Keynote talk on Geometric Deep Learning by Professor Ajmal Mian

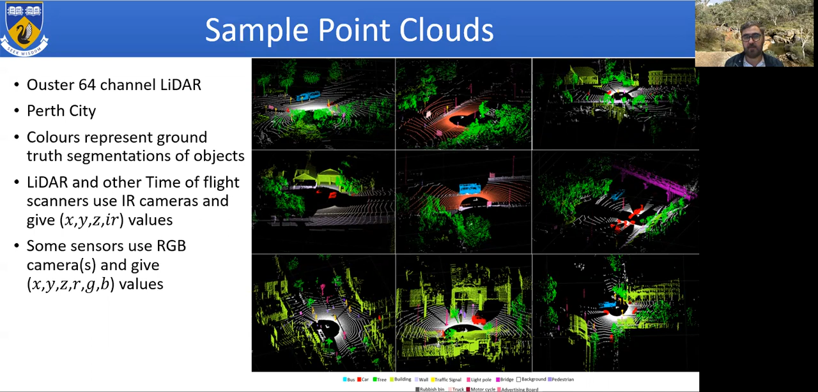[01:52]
RGB scanners will give you the RGB values of the points as well. So convolution on point clouds. Convolution kernels allow hierarchical learning of local features. Downsampling the data with pooling makes the receptive field of the convolution kernel bigger at later layers to learn global features. Convolution in images exploits the grid-like structure of images, but point clouds do not have grid-like structure.
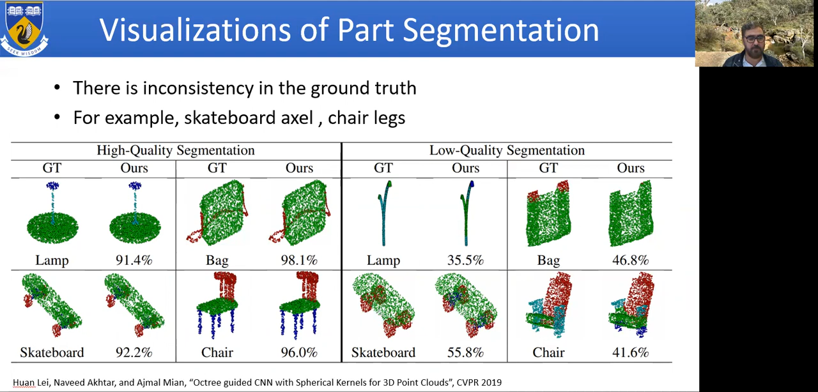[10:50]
And for this case, for the axle has not been labeled, whereas our method is still from the axle of the skateboard. So this is our, these are our results on the long view data set.
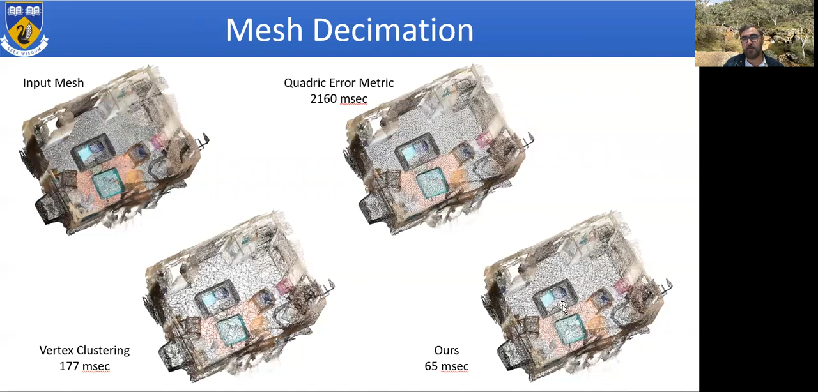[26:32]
So our algorithm is faster than vertex clustering as well as the quadratic error metric. And also gives a reasonably good decimated mesh of the input mesh. So along with the console library, we also present a new network architecture which we call Picasso net.